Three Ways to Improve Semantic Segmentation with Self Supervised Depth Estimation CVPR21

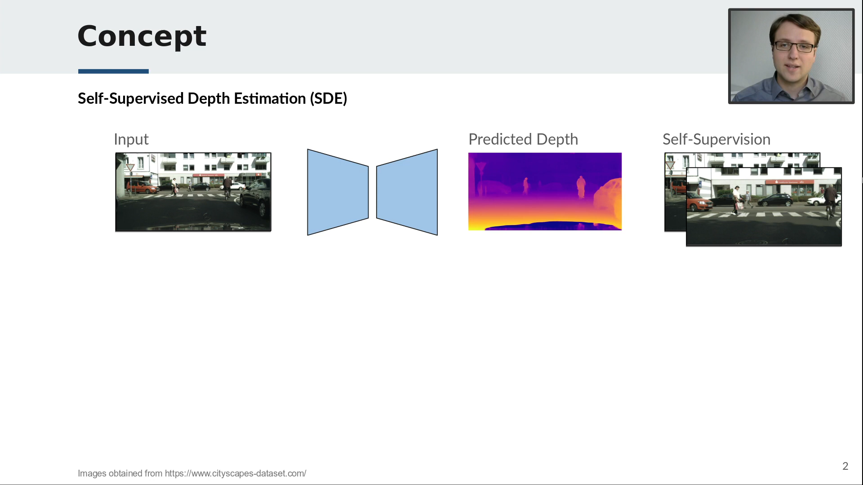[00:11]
Self-supervised depth estimation is the task of predicting the distance to the camera. It can be learned without explicit depth supervision, only using unlabeled image sequences of a moving camera.